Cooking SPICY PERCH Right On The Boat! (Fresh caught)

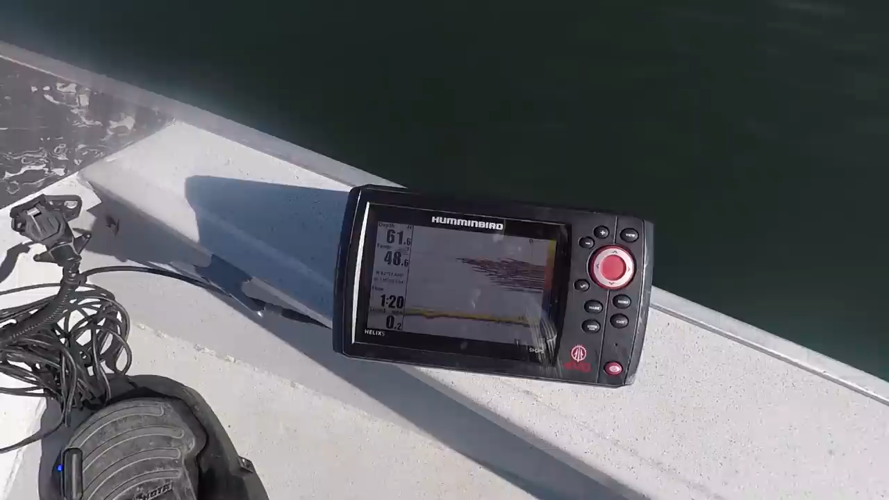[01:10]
right so check that out that is exactly what we're looking for look at that big old pod that's going to be a mixture of
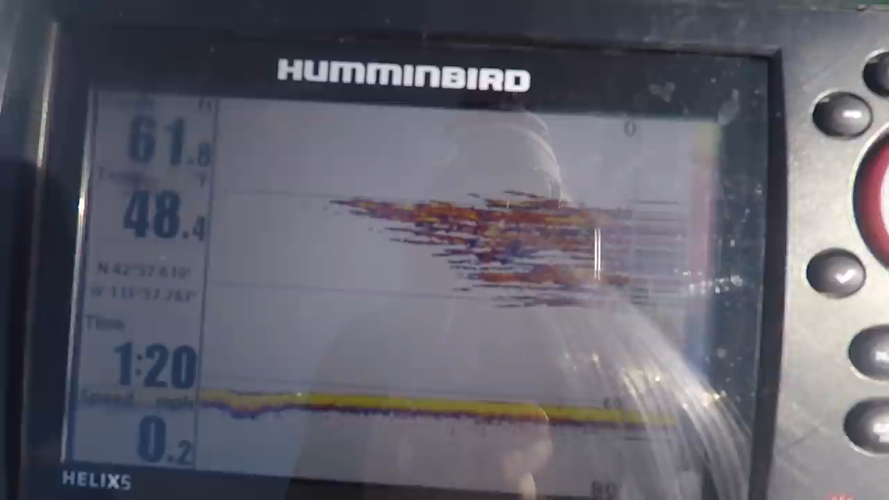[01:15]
perch and maybe some crappie in there as well that's what we're looking for right at about 20 to 30 feet deep all right bomb jiggity away for the first cast
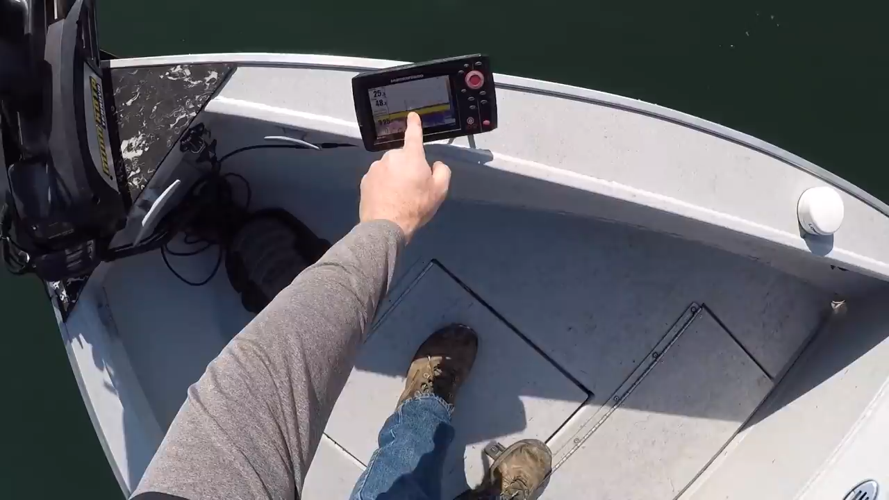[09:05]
guys it was crazy because i marked there was something like a big something on the bottom and sure enough like 10 seconds after rolling over it i catch that fish i wonder if we marked that fish down there all right guys check this out ace is getting ready to